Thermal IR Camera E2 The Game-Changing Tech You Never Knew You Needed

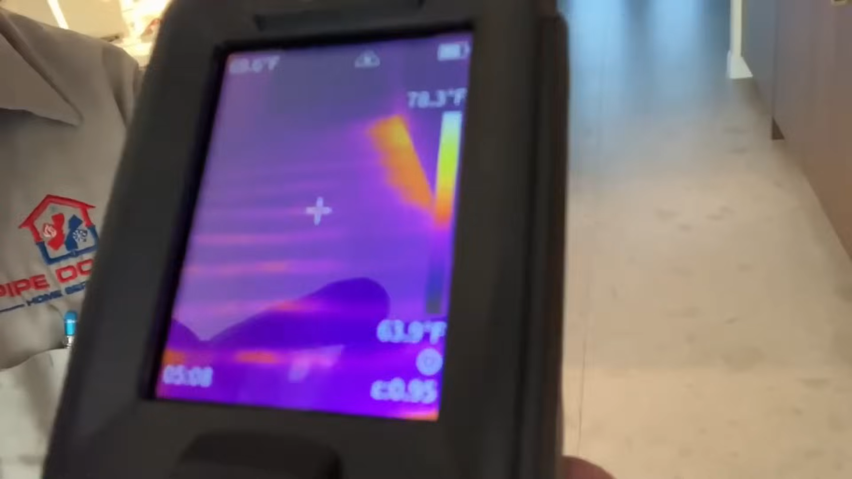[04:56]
are operational look at that you can see the tubing in the floor
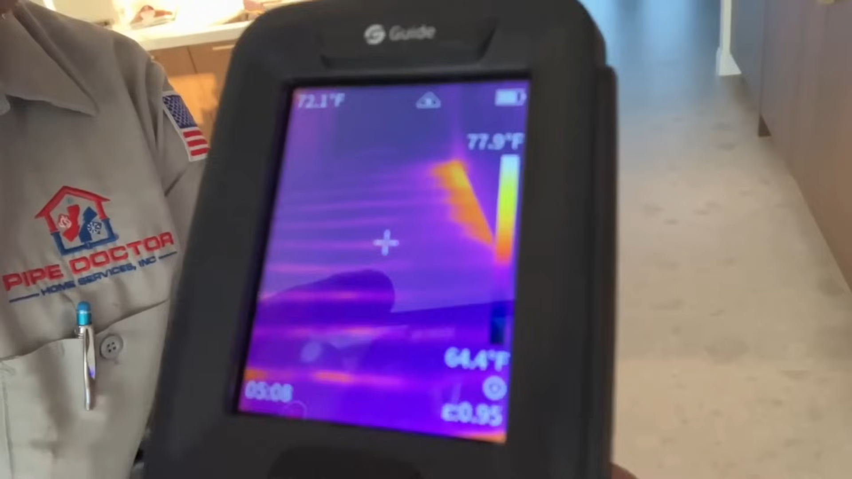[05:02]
On screen: spot 72.1°F, scale top 77.9°F, scale bottom 64.4°F
circulating hot water and heating this area
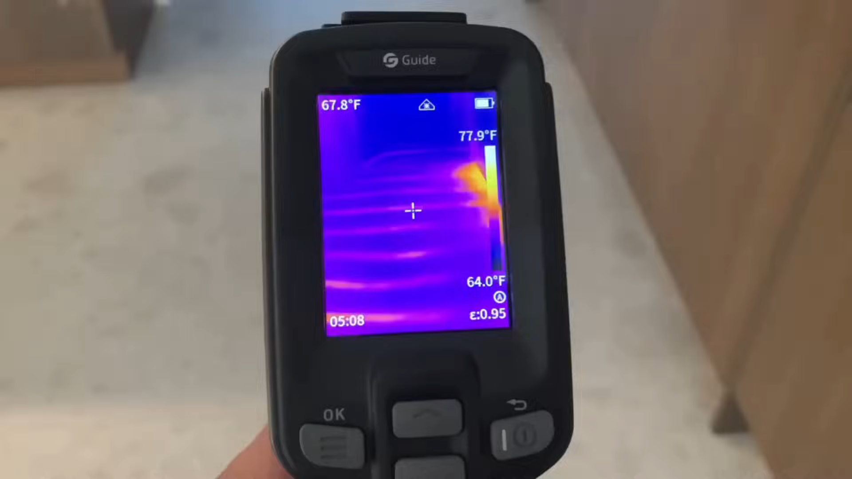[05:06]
On screen: spot 67.8°F, scale top 77.9°F, scale bottom 64.0°F
check that out look at that you can see we have some colored variations
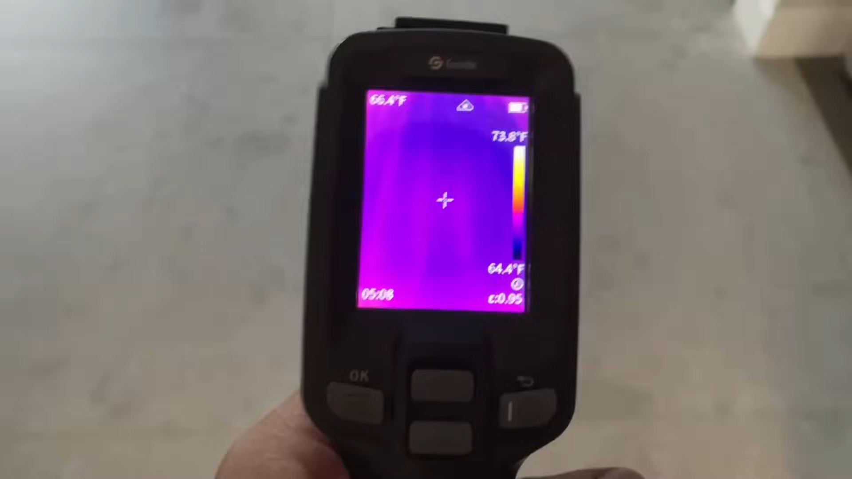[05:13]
On screen: spot 66.4°F, scale top 73.8°F, scale bottom 64.4°F
there and here it is look at that
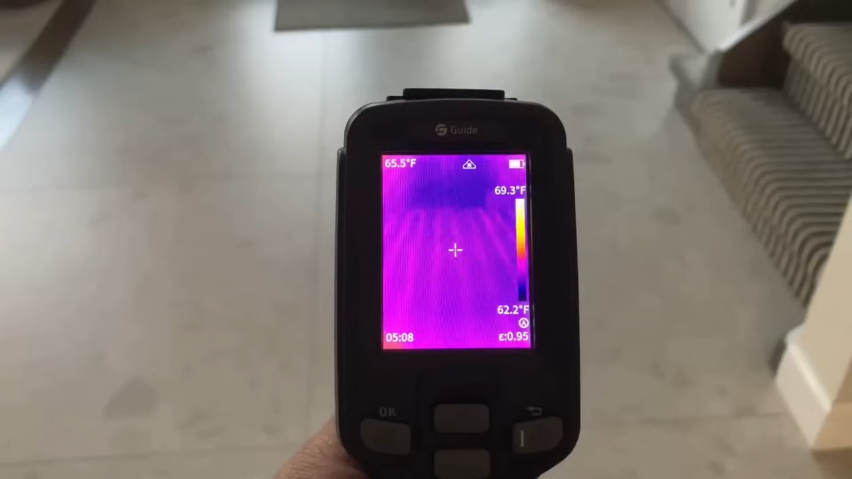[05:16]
On screen: spot 65.5°F, scale top 69.3°F, scale bottom 62.2°F
but it not only works on tile but also
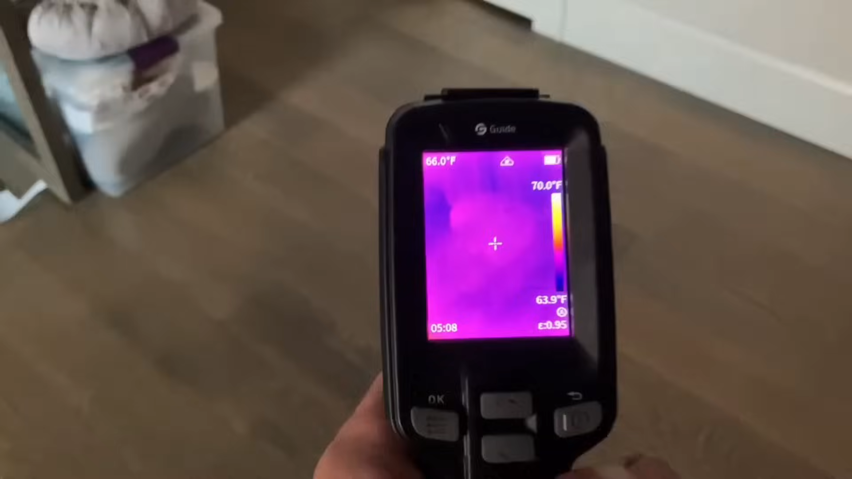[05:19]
On screen: spot 66.0°F, scale top 70.0°F, scale bottom 63.9°F
wood flooring check that out beautiful look at that you can see the floor being heated
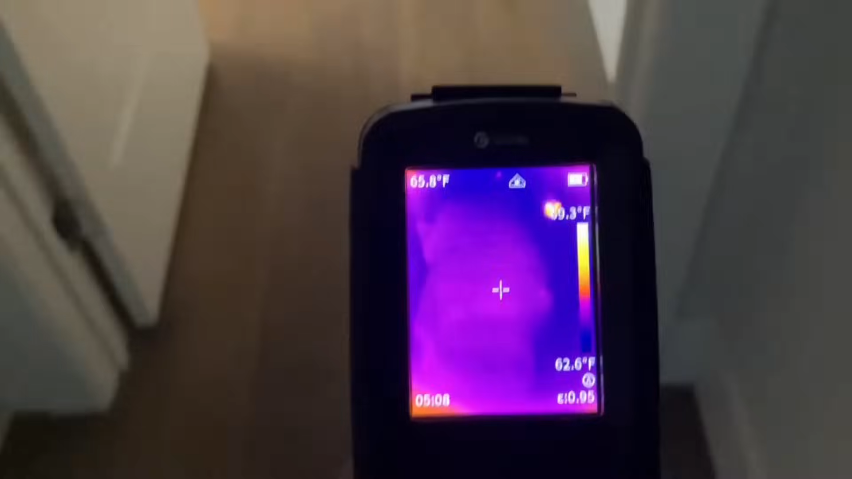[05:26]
On screen: spot 65.8°F
by the tubing below the wood flooring E2